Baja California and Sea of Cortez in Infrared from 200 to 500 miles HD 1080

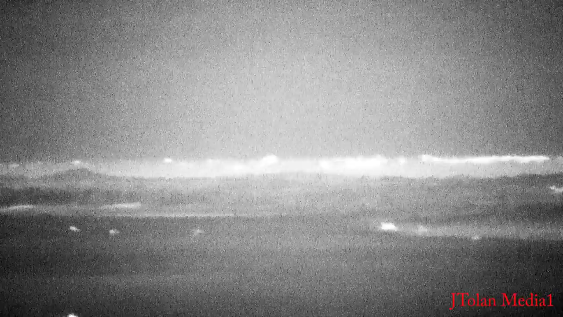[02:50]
the clouds on the Pacific side this is just incredible folks really is I mean the perspective here